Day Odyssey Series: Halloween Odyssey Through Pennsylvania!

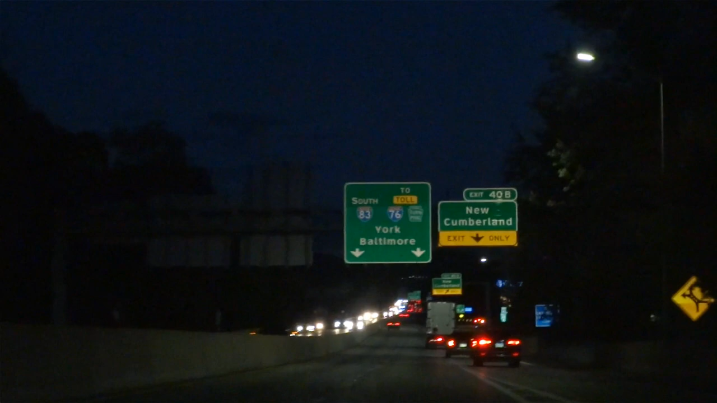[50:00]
although we're back on I-83 on I-83 whatever for a while this road even carried the number US-111 before its completion after they completed this road they made it 83 and defuncted 111 I hope I got that right from this point until York was the first section of
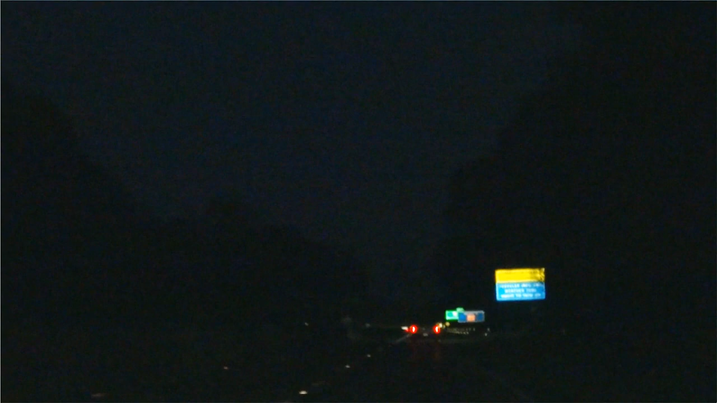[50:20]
this road ever opened and bore the number 111 for a while until the whole road got completed and became 83 and again I hope I got that right I think I did it's now about 6.50 pm
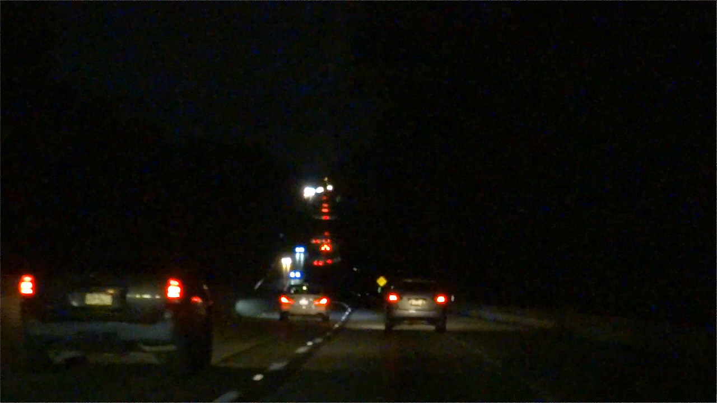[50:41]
and 47.2 miles from Fort Indian Town Gap
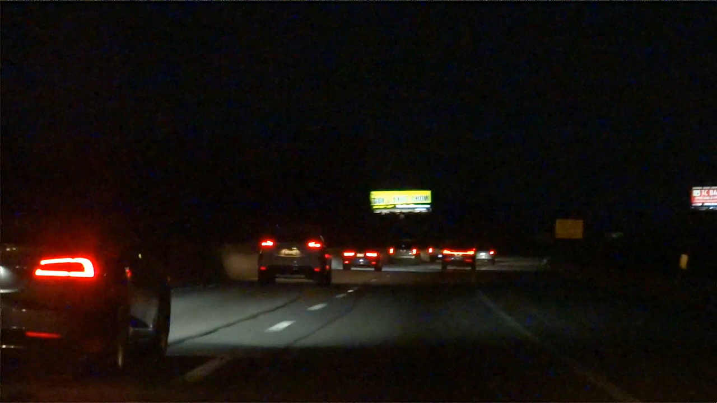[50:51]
also when this road was built it wasn't limited access yet it was still direct access and occasionally see driveways coming out to this road when out blocked off by a fence and even homes and businesses facing this road proving it began as a regular road not limited access before interstate standards but before here New York as I said was part of former US-111
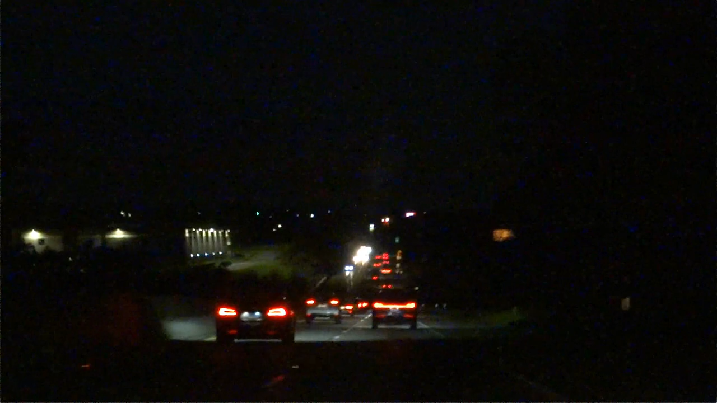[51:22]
now we're near York the road used to run down that way where they're exiting before they fixed this part of it here and back onto the original route that we saw earlier before this was done
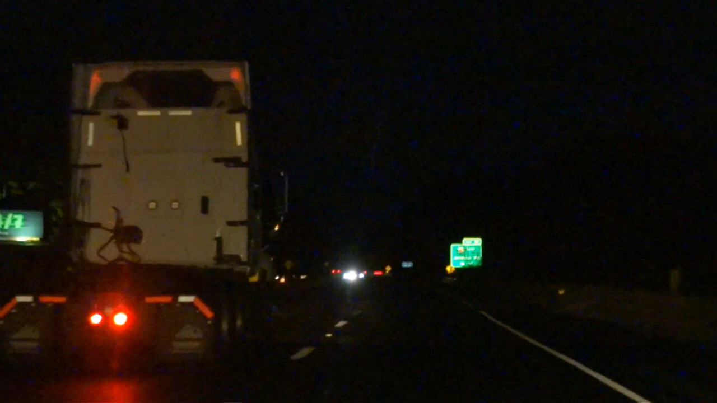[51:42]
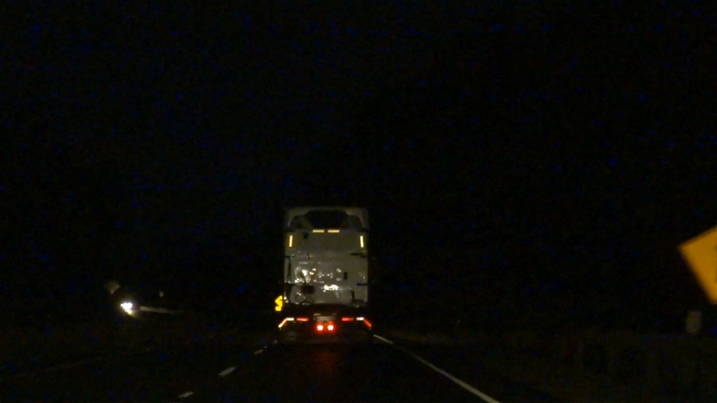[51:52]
it's now 7.06 pm as we depart the York area around 54 miles from Indian Town Gap and total mileage 216 miles
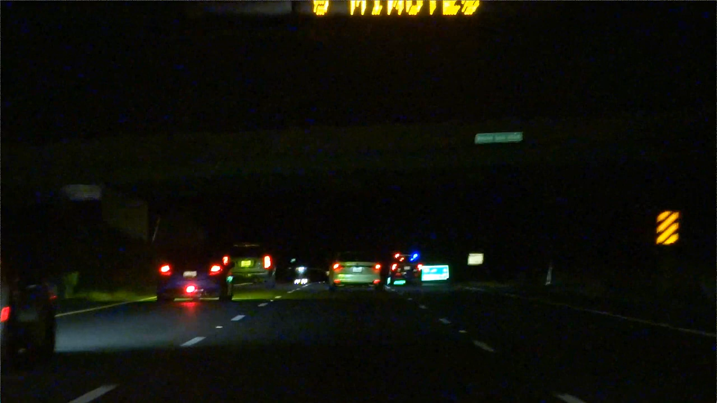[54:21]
we have a police officer up there but folks are still speeding I don't get it what are the cops afraid of but got some construction here again as we get back into suburbia somewhere around here we're about to pick up Baltimore's beltway 695 now if beltway's a circle route how can it be east west north and south